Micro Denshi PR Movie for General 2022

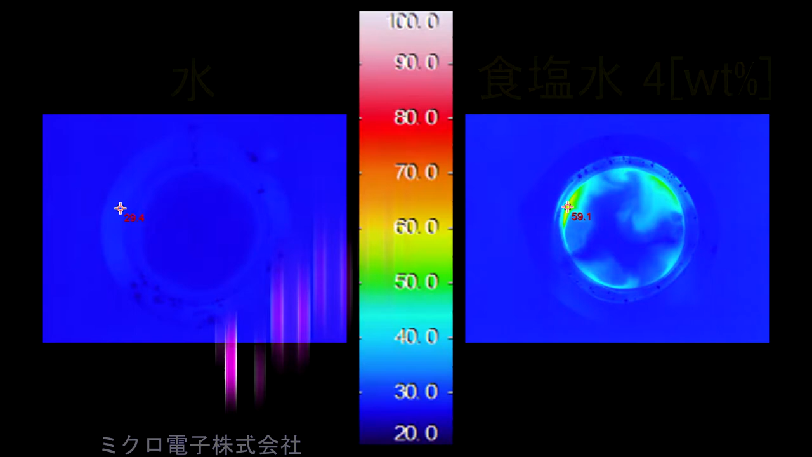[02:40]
同じく1000Wで、水、食塩水をマイクロ波で加熱していきます。1分1分2分3分
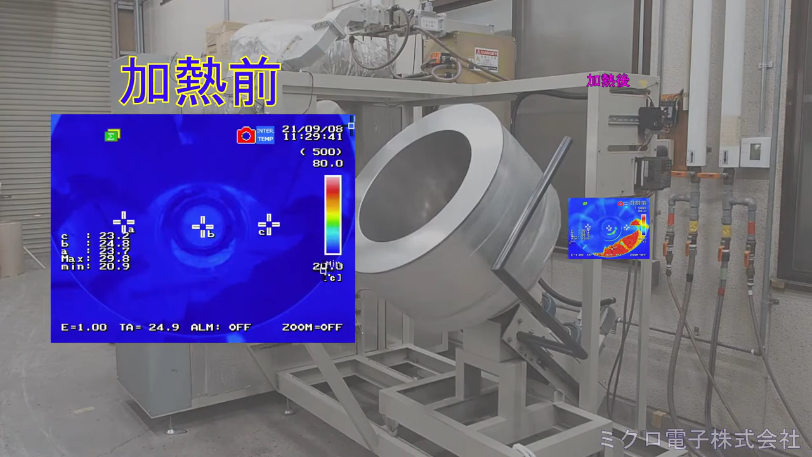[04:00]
加熱前と加熱後の熱画像です。